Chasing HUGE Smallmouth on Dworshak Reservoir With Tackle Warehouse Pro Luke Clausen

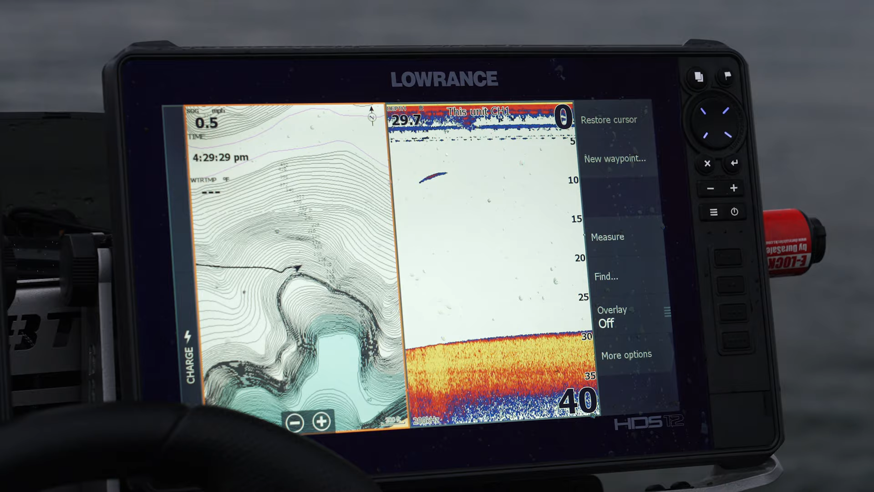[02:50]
That's the target. That's the goal. So you can see the lake's low, the water's dropping.